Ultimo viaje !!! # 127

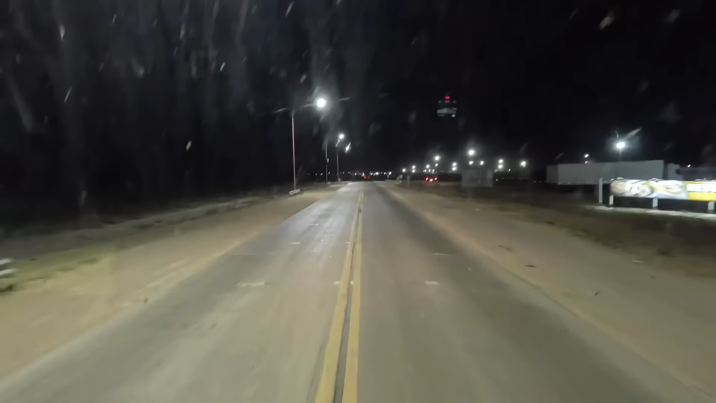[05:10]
Bahía Blanca, mirá el yacaré, mirá cómo viene el yacaré. Está el puerto, mirá, mirá. No sé si lo agujero.
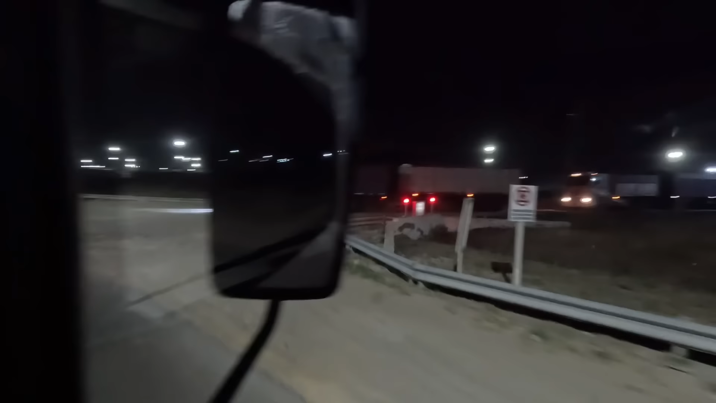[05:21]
El yacaré viene, bro, echando facha viene, bro. Cinema. Bueno, acá más o menos, los pozos. El viento sigue como loco. Si no, ¿viste lo que es? Sí, se viste bien. Se clavó 60 y chao. Hasta que pudimos durar.
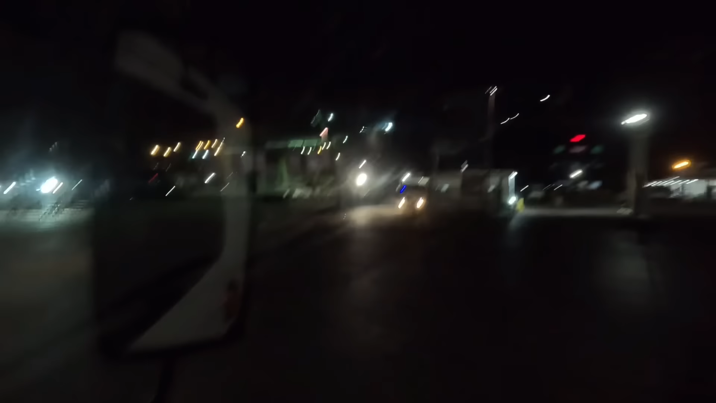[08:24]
¡Epa! Otro, la pura señal luz allá. ¿Sí? Sí, un Ford. Tío, estamos nosotros acá, no nos tenemos.